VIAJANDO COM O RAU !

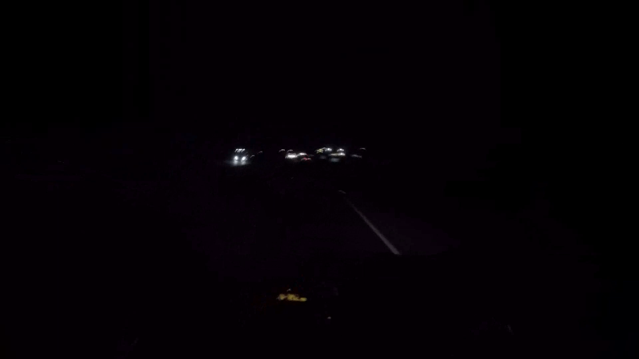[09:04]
Eu já cai pro acostamento aqui, que sempre vem uma fila de caminhão atrás. E a entrada desse posto aqui é bem sem vergonha, bem pequena.